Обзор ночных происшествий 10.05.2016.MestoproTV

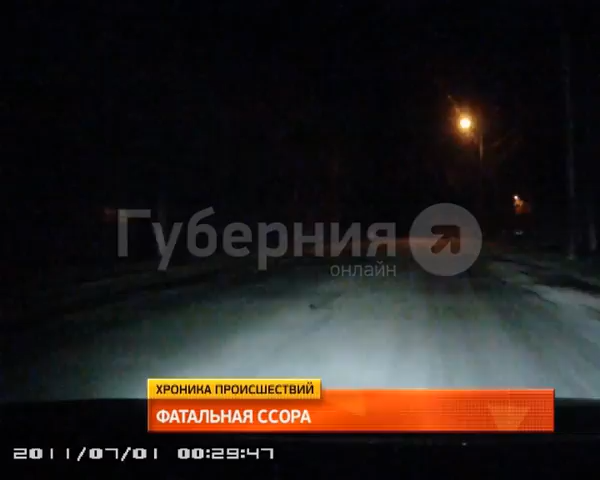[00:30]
Других участников движения, которые могли бы спровоцировать аварийную ситуацию, в этот момент на дороге не было. Терриус ехал на большой скорости по улице Автобусная от улицы Магаданской в сторону Павла Морозова.